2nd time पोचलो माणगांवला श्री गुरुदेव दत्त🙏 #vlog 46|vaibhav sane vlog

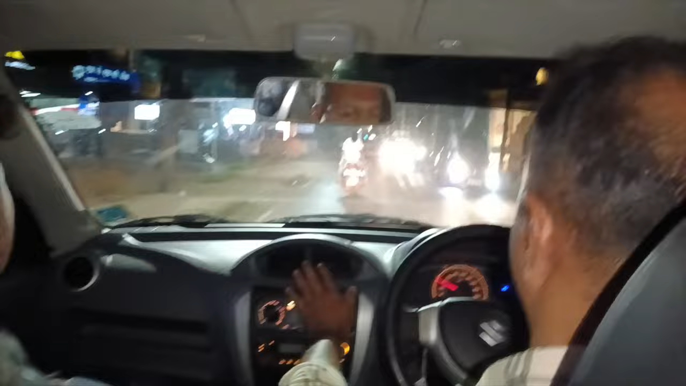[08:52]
सो आता हे बघा आता चाललो आहे आणि हे बघा हे राधाकृष्णाचं टेम्पल आहे.